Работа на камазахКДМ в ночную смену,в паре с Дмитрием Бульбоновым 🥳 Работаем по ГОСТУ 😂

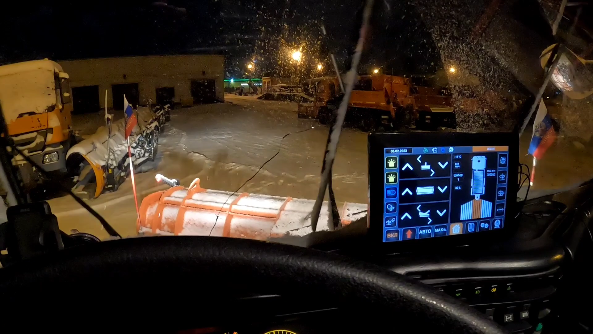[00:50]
дворнички работают что-то с нагрузочкой либо тоже под замерзли погнали чё щетку менять а дальше уже будем по ситуации смотреть что будем делать об вперед да с песнями как говорится тронулись вот уже катал
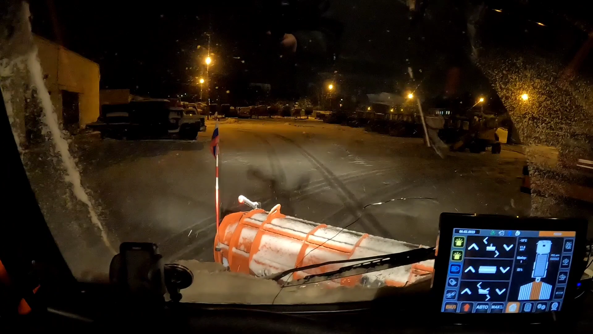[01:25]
и так что могу сказать мы прибыли будем
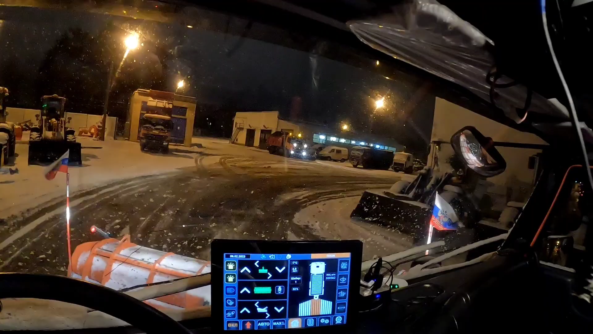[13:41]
лужок пошел на опускание mercedes уже гребет метет и мы здесь друзья погнали
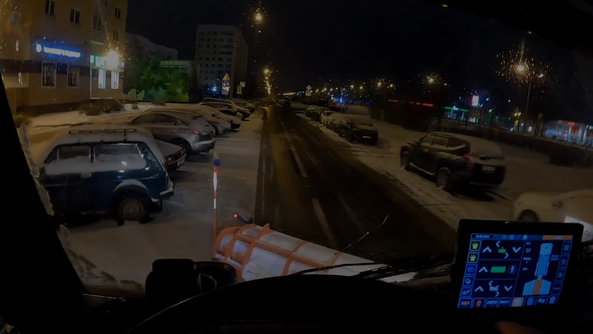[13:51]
едем друзья видите чем занимаемся по городу
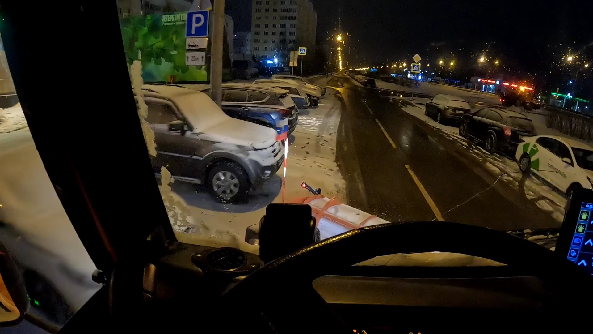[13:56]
глава тачку не цепануть остальное
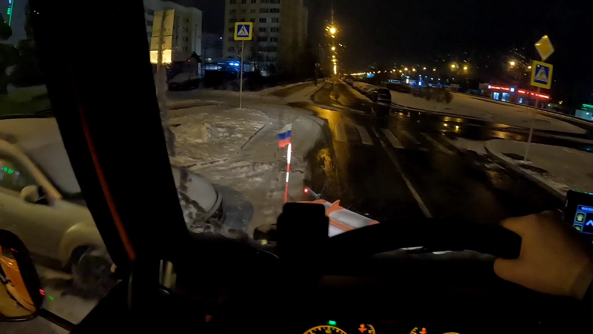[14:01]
все стерпится будет обуви прошел нам об этом отодрал мужик мы сейчас вот так вот с вами раскочим слегка щетка может удариться в поребрик
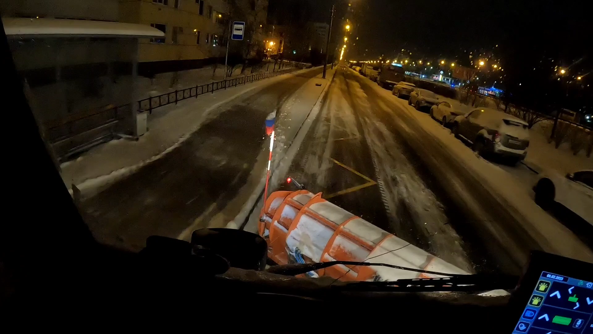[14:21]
у нас машина не для таких дел ничего справимся потихонечку помаленечку все чуть зато за нами чистота уже кого не прижимать
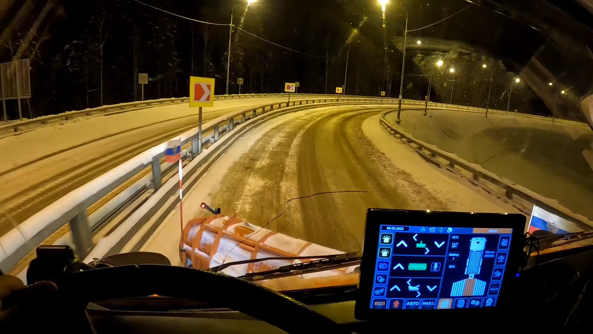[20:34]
едем развязочку делаем тихонечко знак видите как выставлены нужно
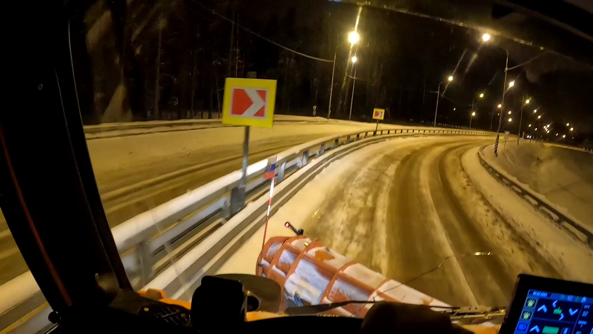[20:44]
зацепить посыпалкой поэтому оба чуть цепанулись нормально это просто какая-то смена прозевала
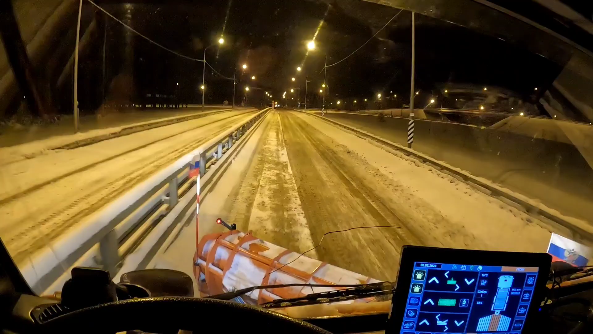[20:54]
и здесь уже наличь прикиньте а кто это у нас там стоит кто это за парень